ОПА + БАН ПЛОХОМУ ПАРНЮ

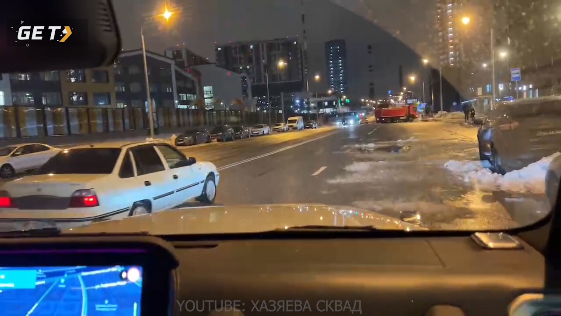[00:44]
Вот это, это как? Ты обогнал? Ай. ТОРМОН ТОРМОН ТОРМОН ТОРМОН Продолжение следует...